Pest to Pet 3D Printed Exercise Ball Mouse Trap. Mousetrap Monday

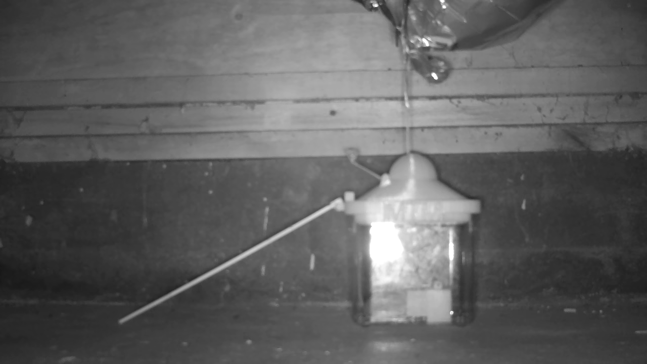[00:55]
When the mouse takes the bait, the balloon goes up and closes the door. So it's no surprise, Jerome came up with another wacky method for catching mice.